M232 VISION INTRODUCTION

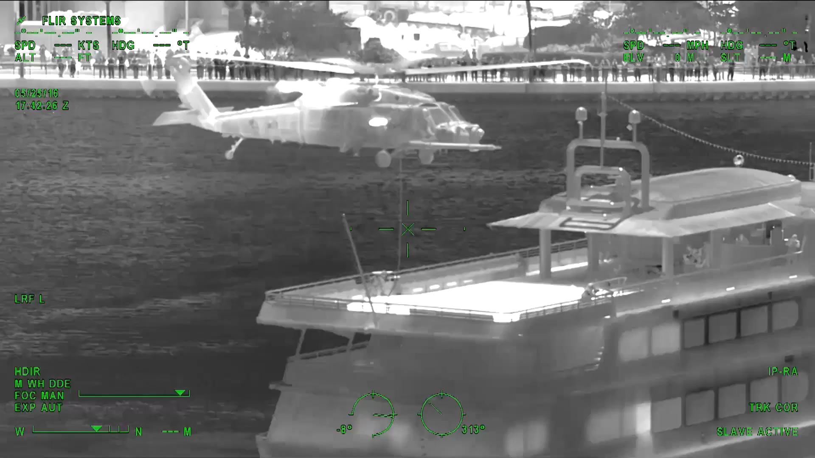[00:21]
It's used by all branches of the armed forces, bringing enhanced levels of safety, security, and awareness both night and day.
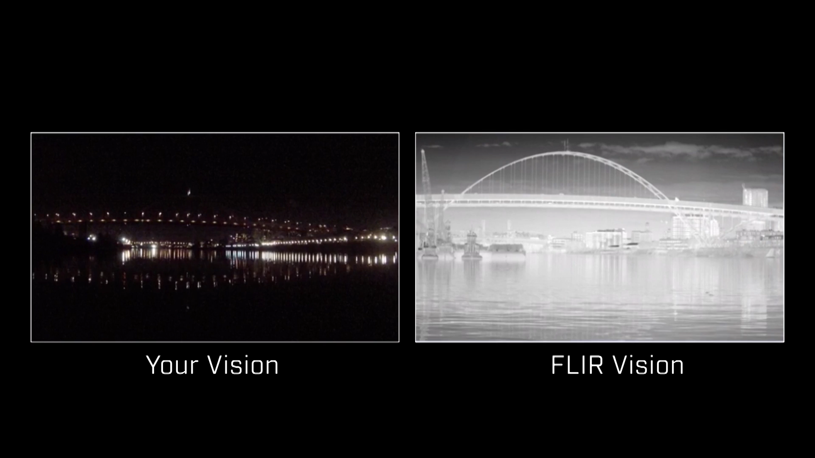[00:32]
FLIR thermal cameras work by seeing heat instead of visible light. Everything in the environment, even ice, gives off heat. The FLIR camera can detect and measure the tiny differences in the heat across the
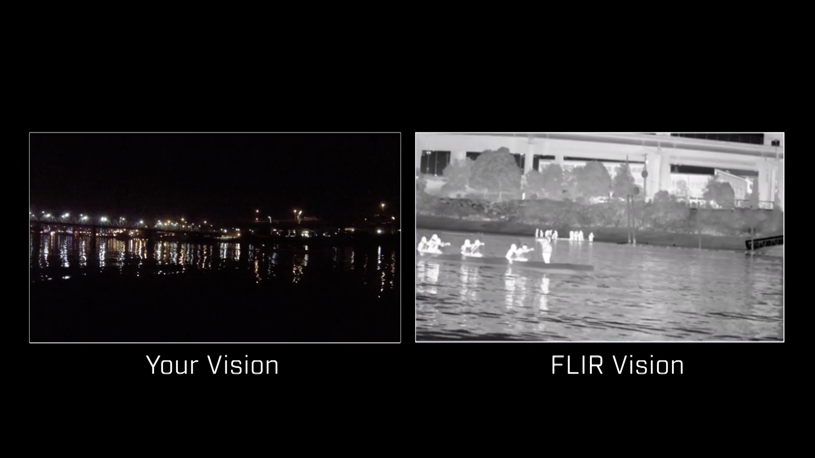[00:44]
scene and turn it into a picture that's easy to interpret. It's so easy, in fact, that we like to say if you can watch TV, you can operate a FLIR thermal camera.
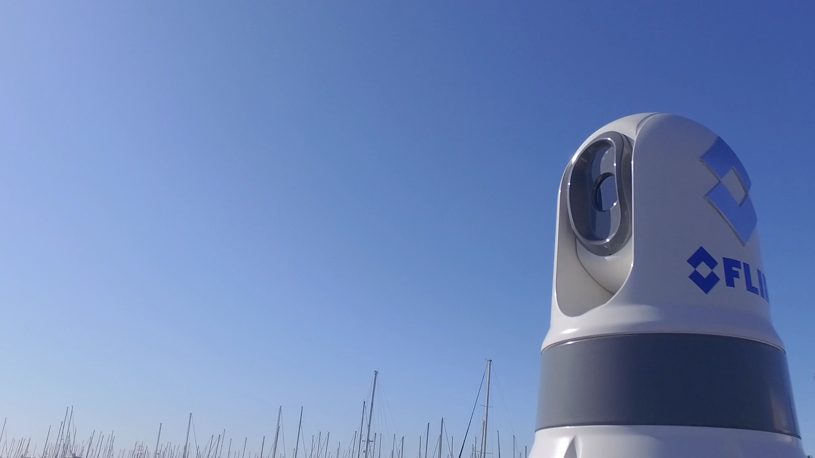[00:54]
FLIR's M232 gives you the power to see clearly at night. It's a real confidence booster because it lets you clearly see navigation aids and markers, out proppings of land, and even other vessels that might be out there without their navigation lights.
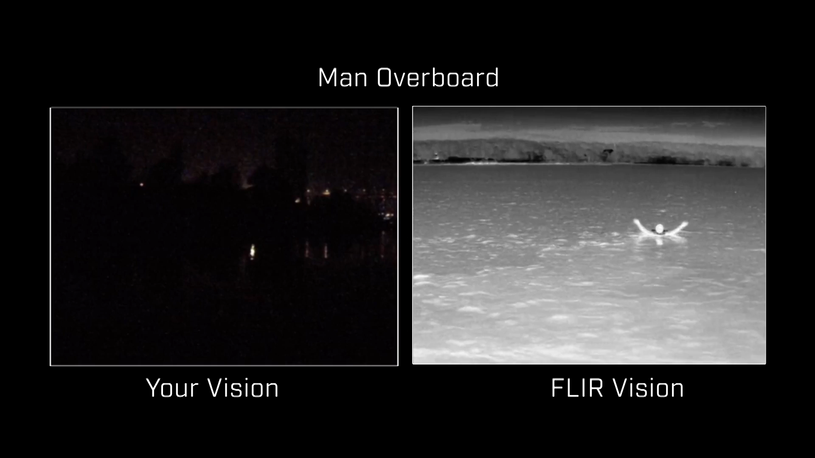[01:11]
Thermal imaging is indispensable in man overboard situations. It's the best technology hands down for spotting someone in the water in the dark. Since the camera doesn't actually see visible light, it actually works in the daytime, too.
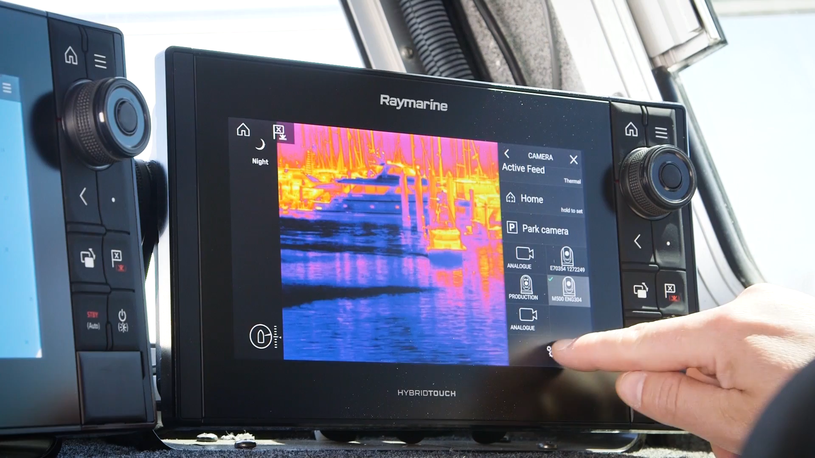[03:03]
This video format is easy to network with marine multi-function displays from Raymarine and Garmin.
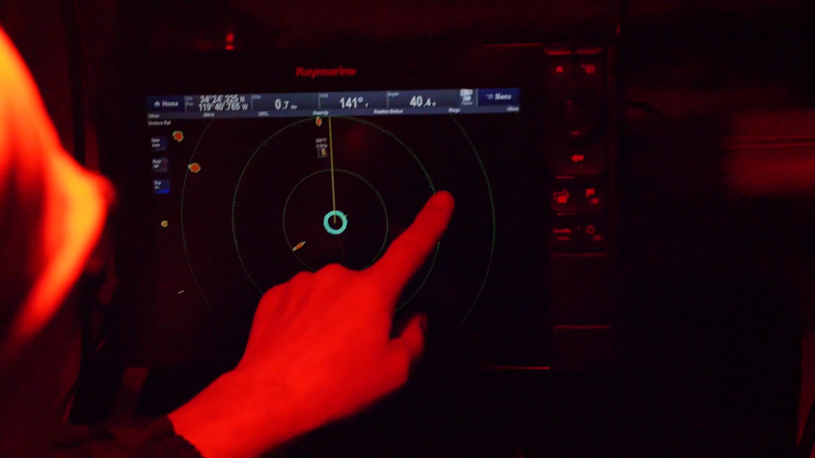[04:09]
SLU2Q allows the FLIR M232 camera to follow commands from the multi-function display.
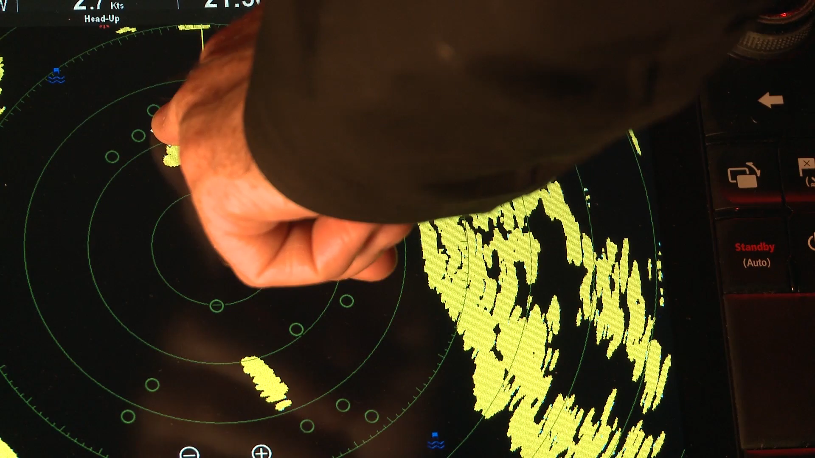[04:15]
For example, you might touch on the electronic chart or radar to have the camera point at an object of interest.
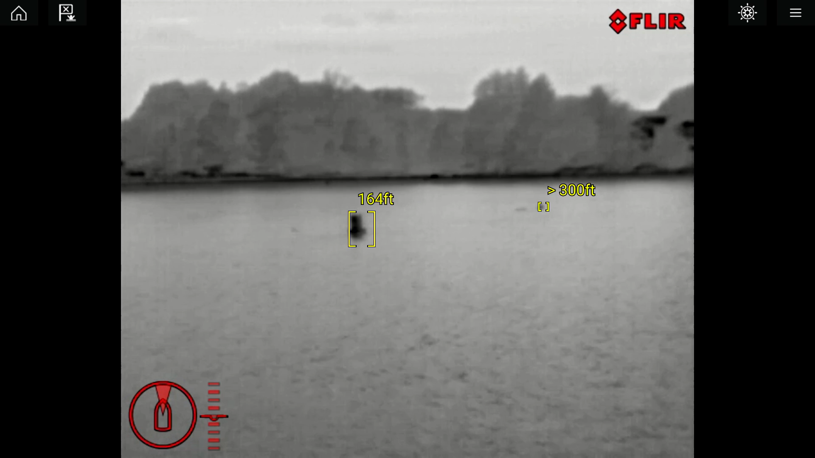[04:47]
Any detected items are highlighted on screen with yellow brackets and an optional audible alert can be enabled to warn you any time new objects are detected.
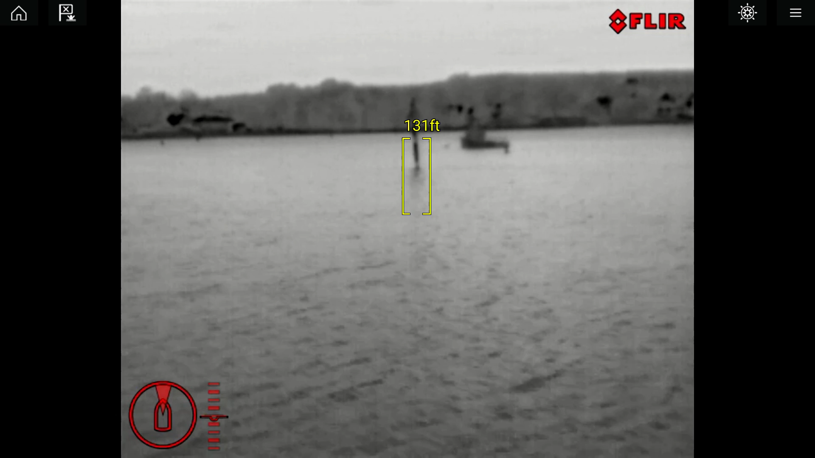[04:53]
Clear Cruise Analytics acts like an extra set of eyes on board your boat, watching ahead for potential collision hazards. This brings an extra level of awareness and peace of mind when boating night or day.